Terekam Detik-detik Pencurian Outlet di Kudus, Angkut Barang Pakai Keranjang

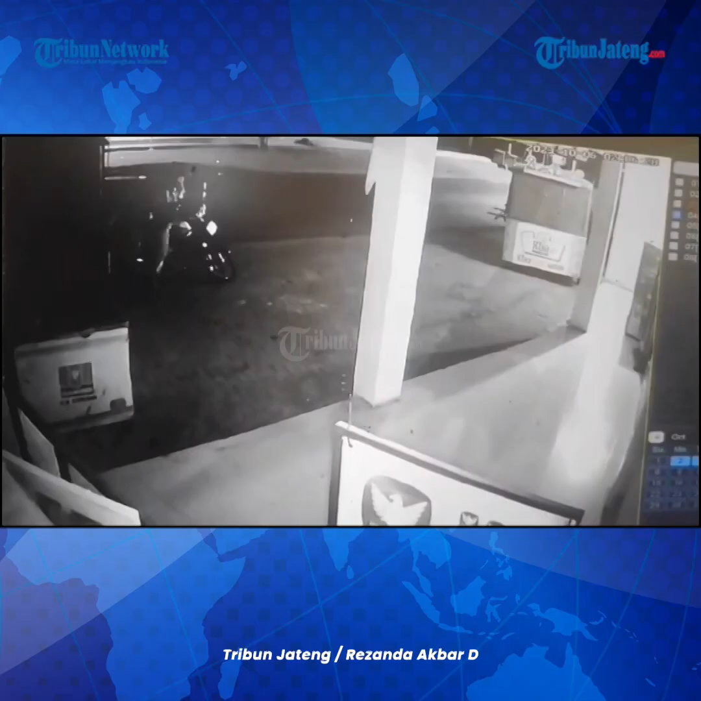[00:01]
Wong tua lu mas. Jam? Jam ini jam 2 pas sih, jam 2 lebih 6 menit.